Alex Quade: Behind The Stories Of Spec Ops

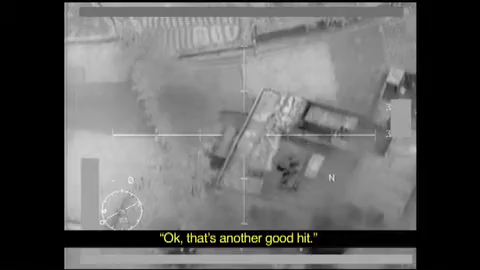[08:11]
Search that tree line. Retract the friendlies, please. Retract the friendlies. Request danger close, 165 meters. Okay, we'll request a danger close. Need your initials. We're going to fire on the compound. Need danger close. Clear me danger close. Roger that. Round's coming down. It shows the crew's decision-making process under fire and how they try to avoid friendlies, children and animals and strike danger close to the
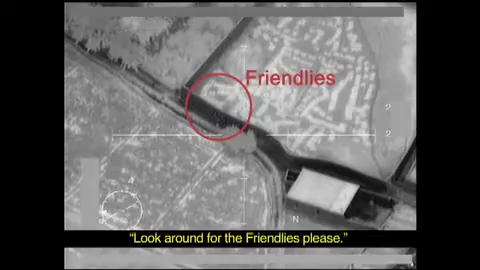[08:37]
SF teams and infantrymen I was with on the ground that night. As a reporter, I've learned firsthand why Special Forces,
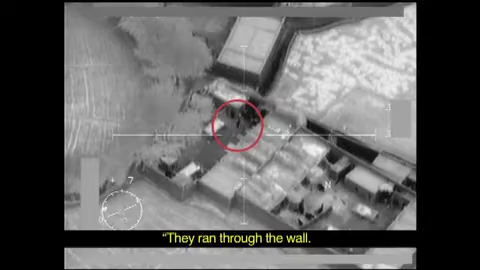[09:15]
They ran through the wall. You had two of them that went into compound.
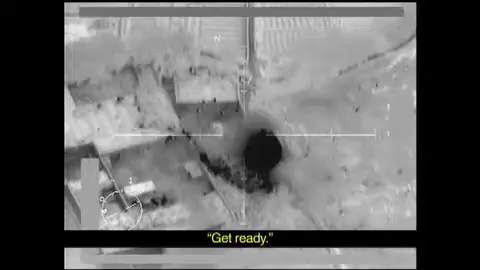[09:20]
Which means taking care of the bad guys faster with less risk to friendlies. Okay, that's another good hit. Air Force Spec Ops Combat Controllers is just one story from one